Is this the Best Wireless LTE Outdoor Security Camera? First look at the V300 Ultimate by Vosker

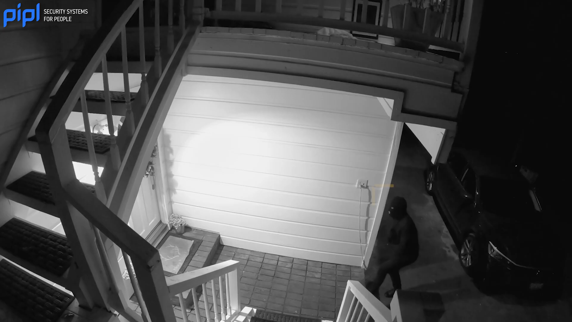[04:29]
So you will have night vision when there is no light towards the camera.